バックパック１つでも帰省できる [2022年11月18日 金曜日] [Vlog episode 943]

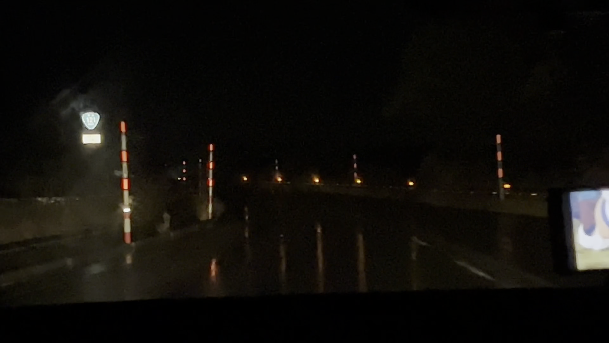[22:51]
ここも街灯なくてなかなか怖いな。 まあまあまあ、ギリギリ。 中間乗りました。帰ってきました、会津若松。